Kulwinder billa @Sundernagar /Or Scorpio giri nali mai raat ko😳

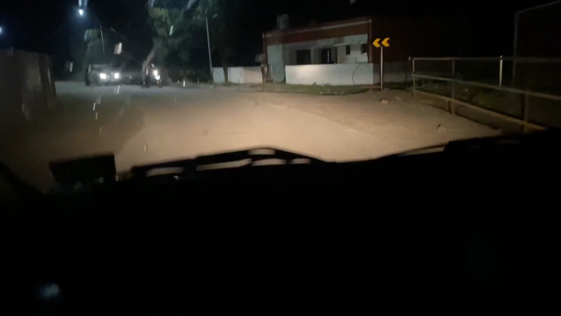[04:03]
सुंदर नगर में हम एंटर होते हुए
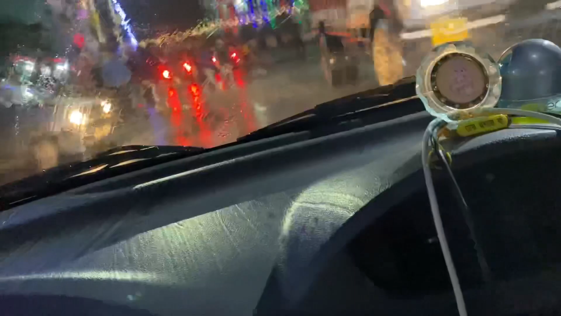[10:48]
लास्ट प्रोग्राम भाई कुलविंदर बिल्ले का ही था।
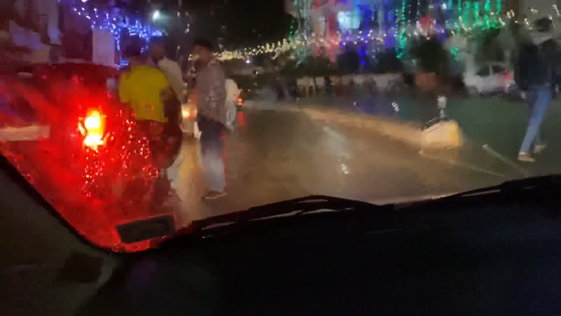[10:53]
तो यहाँ से जा रहे हैं हम, इतो रगड़ दो भाई, और बारिश भी हो गई और सब फ्री, और यहाँ पे भीड़ो भीड़ तो स्पेशल निकले हैं। ओए चकले
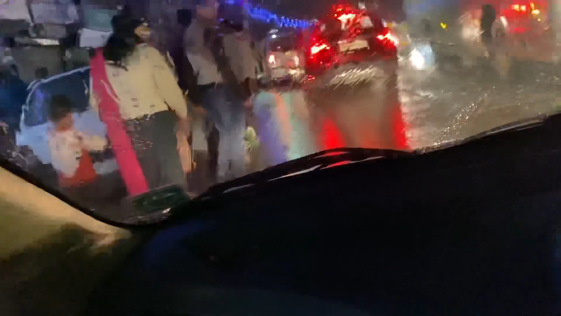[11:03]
गड्डी लो ही नीचे कित खाओ बोल भाई जैसा लेना ये ईद खाओ।
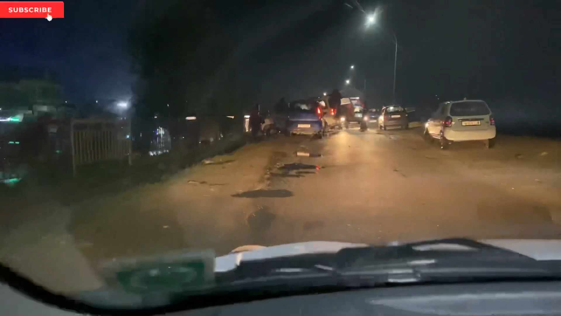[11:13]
ओ भाई साहब चल चल चल चल वो चला है बिगड़ा दे रहा, चल उधर बंकू क्या। ओ ओ यार और पी हुई है गाड़ी नीचे भाई जी, भाई जी सीन हो गया भारी।
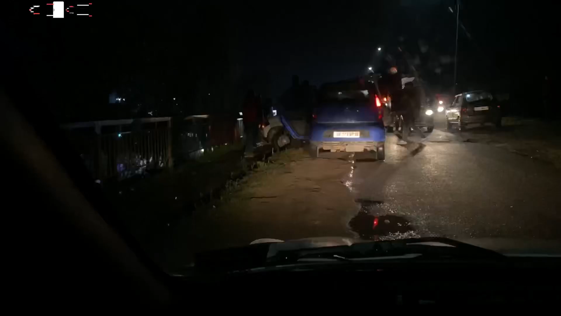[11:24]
और भाई ये ऐसा सीन होता है मैं स्कॉर्पियो भाई नीचे